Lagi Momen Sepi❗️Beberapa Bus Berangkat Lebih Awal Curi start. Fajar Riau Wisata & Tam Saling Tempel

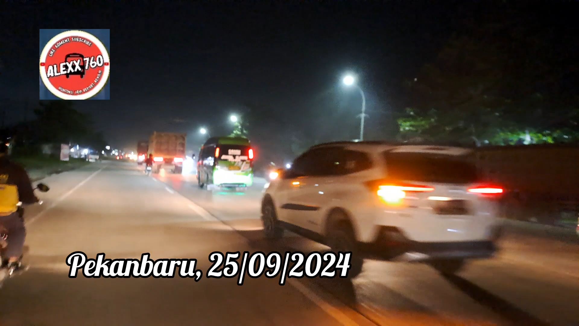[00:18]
Ini aku di perjalanan menuju terminal bandara bus kaki. Depannya di rangka 2 mana tahu ada yang selisih dengan kita ya bus-bus akap. Karena pasti udah lewat. Karena ini jam 7 lewat 8. Oh iya, jelas 9 lagi. Itu ada bus apa tuh lewat tuh guys? Oh iya kan, betul kan, ada selisih kan. Ah, Makmur Tronton 21 selisih itu Tulang Galung sama Bang Arahab.